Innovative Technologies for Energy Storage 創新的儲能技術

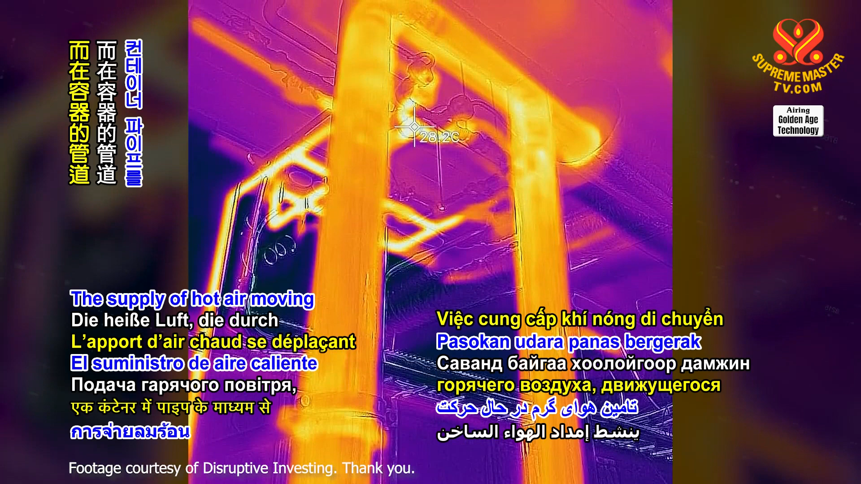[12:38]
The supply of hot air moving through pipes in a container activates this process.
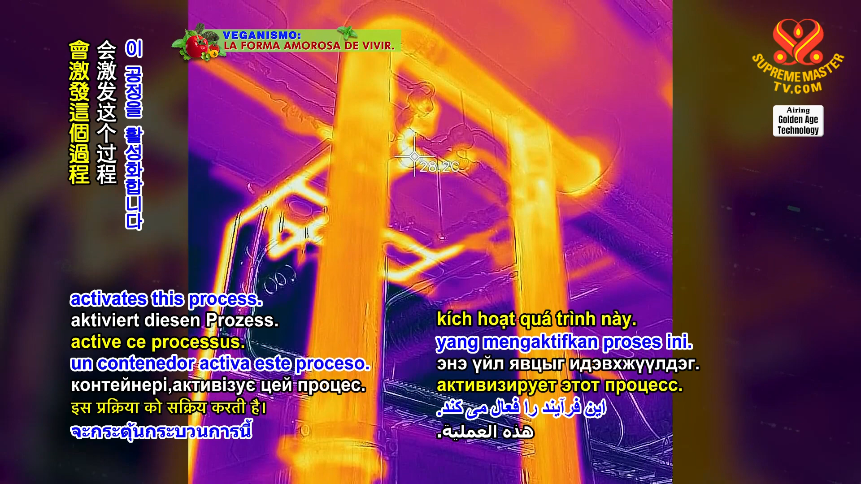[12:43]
The sand battery technology was devised by Finnish researchers Dr.